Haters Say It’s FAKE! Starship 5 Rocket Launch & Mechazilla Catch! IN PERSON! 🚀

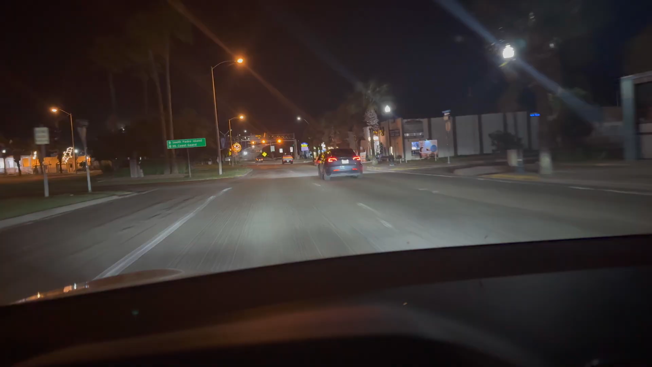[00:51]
There you go. The closer we get to Padre Island, you start to see the Tesla's Model Y and there's a, there's a Cybertruck up there.